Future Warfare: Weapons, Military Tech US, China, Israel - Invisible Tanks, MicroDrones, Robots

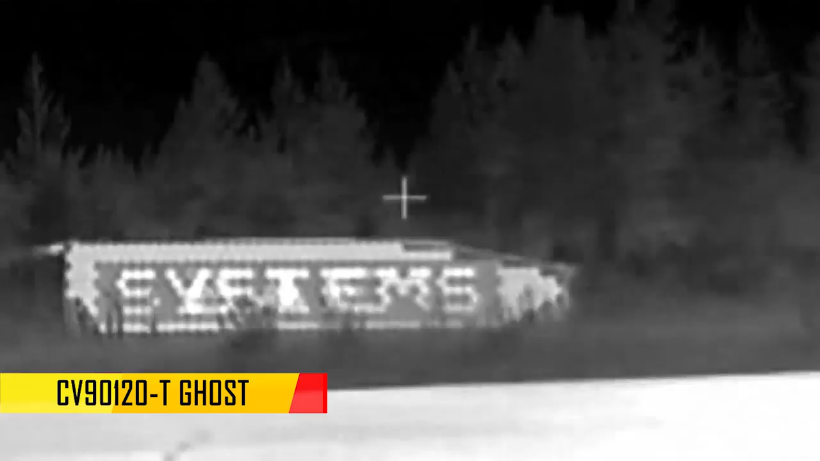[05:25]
The CV90120T Ghost, or simply T-Ghost,
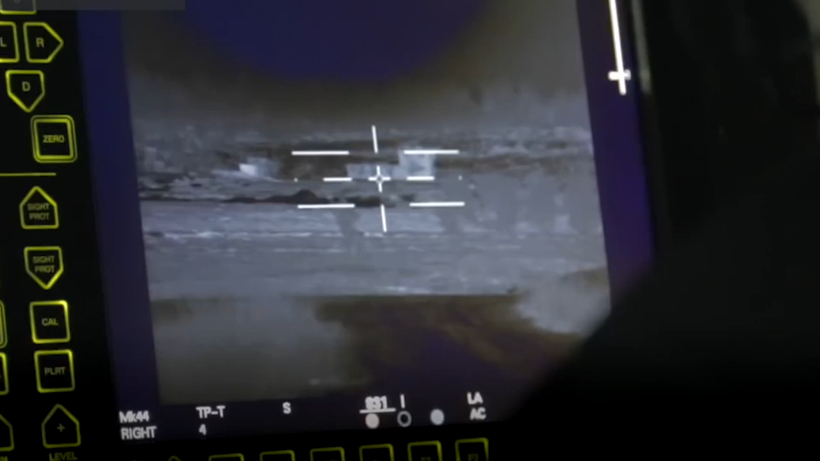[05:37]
The T-Ghost is equipped with a new compact gun and BAE systems camouflage technology called Adaptive,